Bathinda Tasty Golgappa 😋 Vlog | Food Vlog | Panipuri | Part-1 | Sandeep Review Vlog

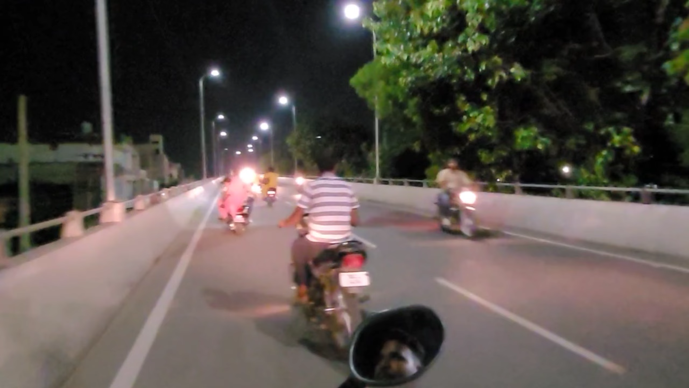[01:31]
तो दोस्तों, अभी मैं आपको संतपुरा रोड से डायरेक्टली लेके जा रहा हूँ, ठीक है।
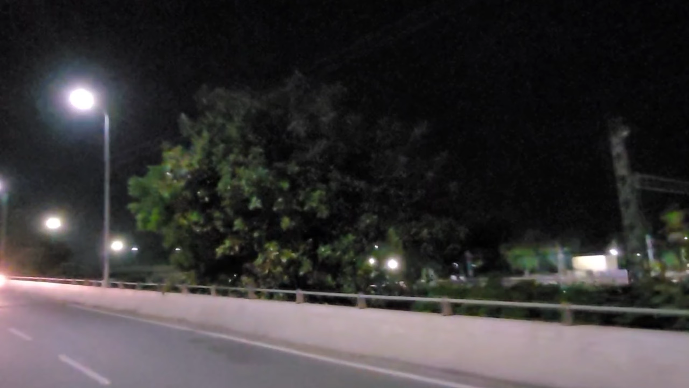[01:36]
मैं अभी पुल के ऊपर संतपुरा रोड से, तो आपको लास्ट तक बने रहना, ठीक है। जैसे जैसे मैं लेके जा रहा हूँ आप वैसे देखते जाना, क्योंकि जो लोग वीरगुलनी वगैरह से उनको अपना ही पता होगा, एक बार टेस्ट करके देखना उनकी पुल बहुत ही टेस्टी है।
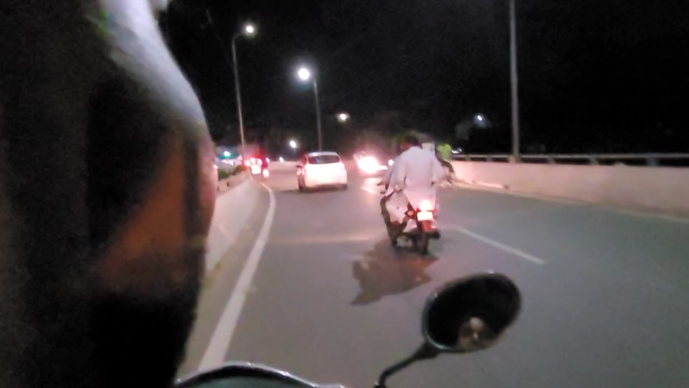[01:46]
तभी आपको लेके जा रहा हूँ मैं, बस पहुँचने वाले हैं 2 मिनट के अंदर। उसके बाद आपको यहाँ से राइट ले लेना है, ठीक है। ये हम उतर चुके हैं प्रताप नगर रोड, यहाँ से जोगी नगर, प्रताप नगर, प्रताप नगर, काफ़ी सारे रोड निकलते हैं,
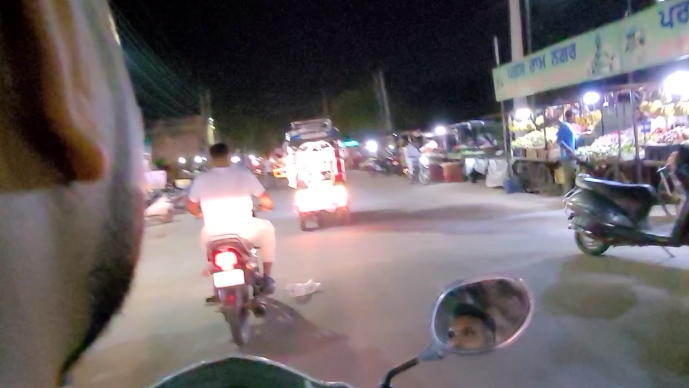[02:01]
राइट ले लेंगे तो बिल्कुल सीधा जाएंगे, बस थोड़ी ही नज़दीक है,